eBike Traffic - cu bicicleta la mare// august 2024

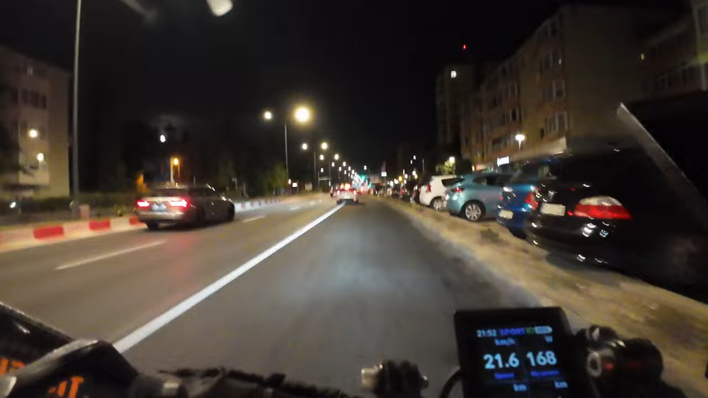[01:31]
Așa că să vedem ce ieși. Watch-ul e 21.52 acum. Și să sperăm că merg fiarele cum trebuie. Și fără pene.
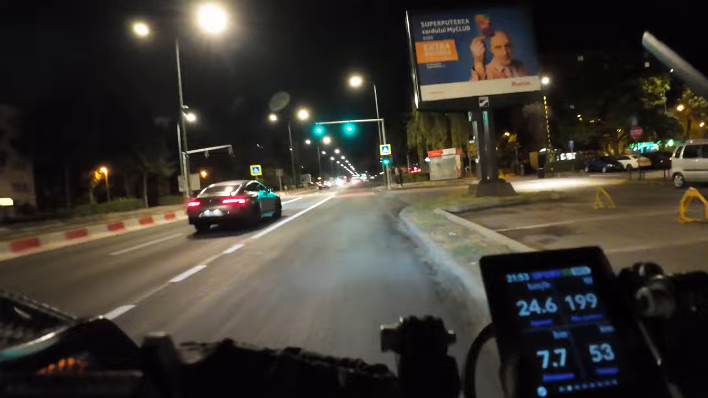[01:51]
Și fără, cum spunea un biciclist din aurea, fără proști. Da, de-aia am și ales să plecăm la ora asta, răcorică. Până ieșim de pe DN1 de la după Ploiești. Acum o să mergem mai pe DJ-uri, ca să fim doar noi cu picioarele noastre. Da. Hai să-i dăm.
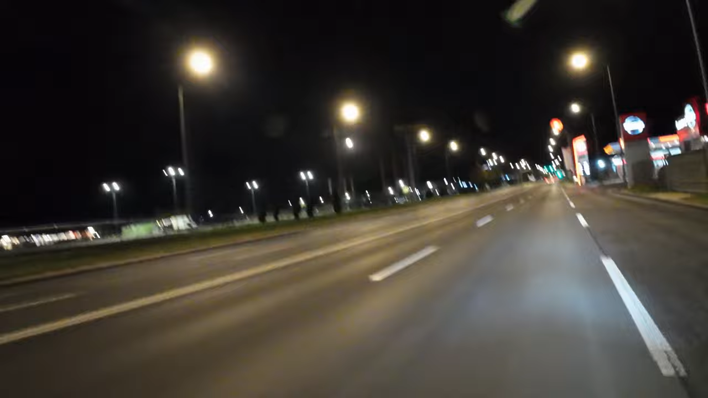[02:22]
Lucru foarte mișto este că avem acolo sus o super lună plină și sper să stea acolo până îi spun eu să dispar. Adică never.
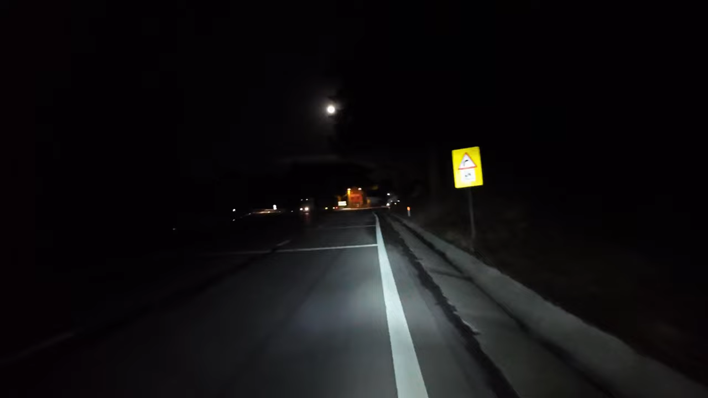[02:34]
Pot să filmez și o luna asta care se ascunde prin toți pomii și toate crestele de munte mine.
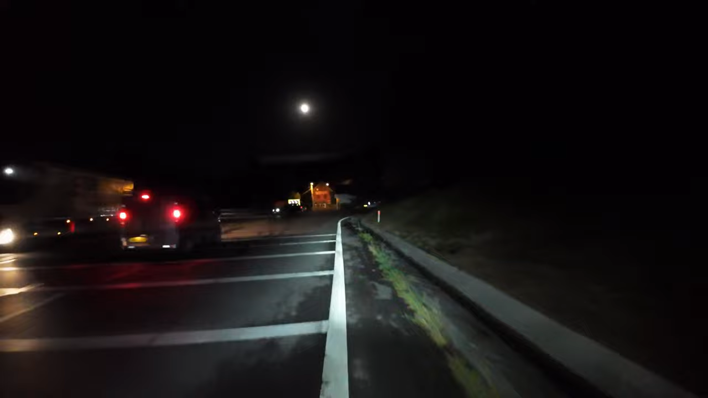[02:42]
Este absolut superbă. Doamne, de frumoasă e. O noapte superbă. Epa, am intrat într-un deal. Este Baciu, este 23.53. Pot de la Dârste până aici 53 de minute am făcut. And that's cute. Și acum urmează întâlnirea cea de taină cu domnul Răzvan.
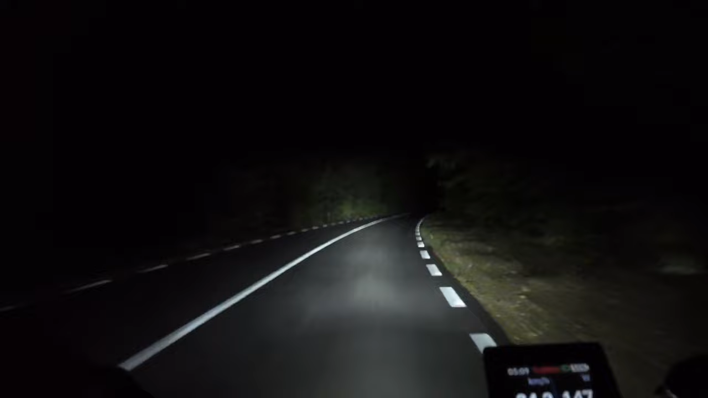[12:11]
Asfalt proaspăt, turnat, marcaj, foarte tare.